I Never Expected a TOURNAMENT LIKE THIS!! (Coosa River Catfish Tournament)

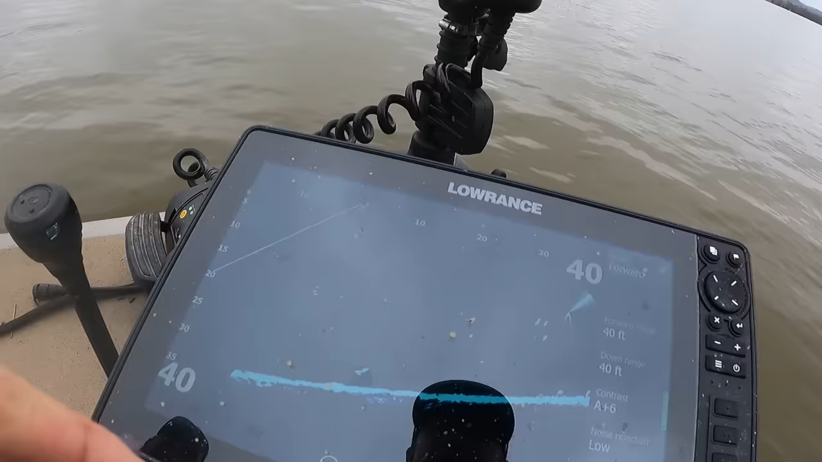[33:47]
and there's also appears to be a flathead right under my shad that's my shad flipping around that little bump that's on the bottom i think is a flathead it's also going the opposite direction